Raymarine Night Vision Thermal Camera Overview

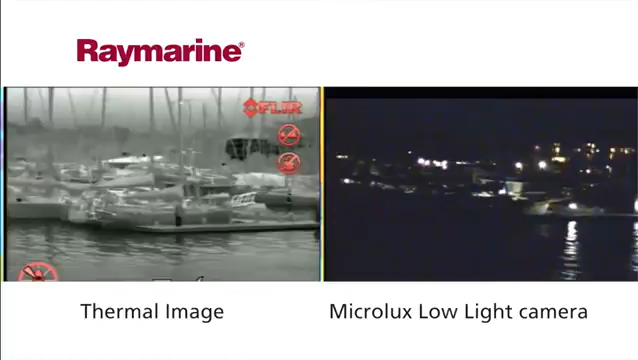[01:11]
Rocks, buoys, floating debris and dock approaches all become clear.